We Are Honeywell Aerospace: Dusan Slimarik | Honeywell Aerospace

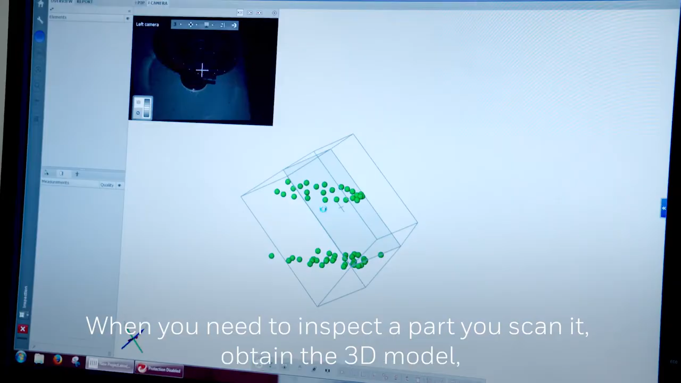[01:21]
Basically you will scan it, you will obtain the 3D model and produce our parts per
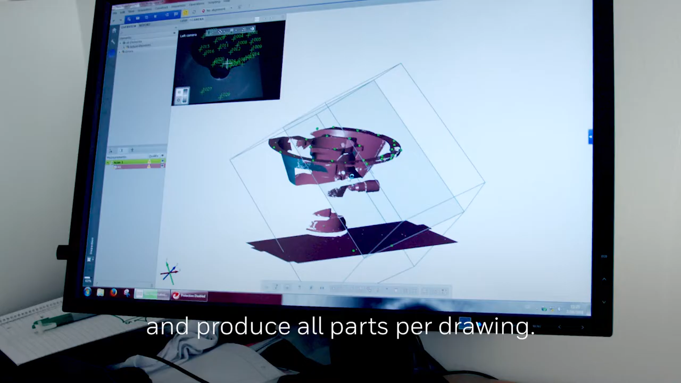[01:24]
drawing and it gives you multiple options to solve the problems.